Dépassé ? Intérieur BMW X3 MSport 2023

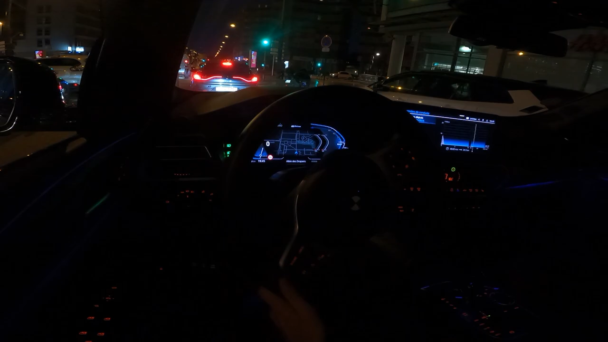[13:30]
Bon allez, bienvenue à bord de ce BMW X3. J'espère que vous m'entendez et on va faire une petite discussion de nuit. Alors là, le premier défi, c'est d'aller faire le plein à la station essence. Et je vous rappelle, je vous remets dans le contexte parce que peut-être que vous verrez la vidéo dans quelques mois et que le problème sera terminé, résolu. C'est que nous sommes en pleine pénurie de carburant depuis pratiquement une semaine, que plein de gens se font un malin plaisir de remplir et de faire un complément de plein alors qu'ils n'en ont pas forcément besoin.
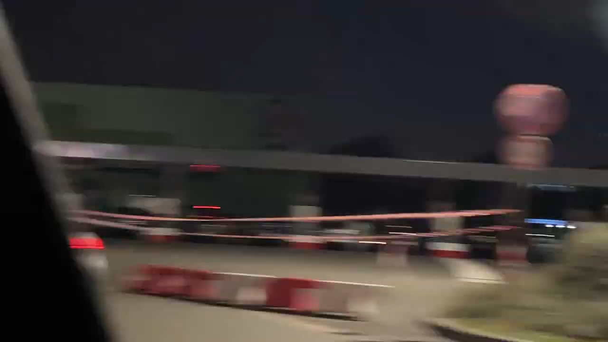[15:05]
Mauvaise pioche, la station essence était fermée, malheureusement. Bon, écoutez, ça va, je m'attendais à plus de bordel, mais il y a eu des heureux chanceux qui ont réussi à remplir leur voiture.
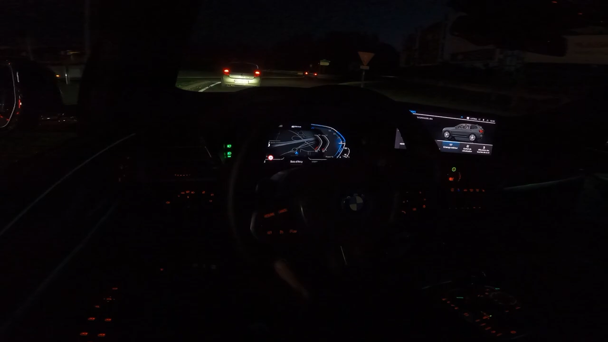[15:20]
ils annoncent une fermeture de la station à 20h, il est 19h52, allez comprendre pourquoi. Bon, c'est pas grave. C'est pas grave vraiment là. C'est juste que je dois rendre la voiture après-demain avec le plein.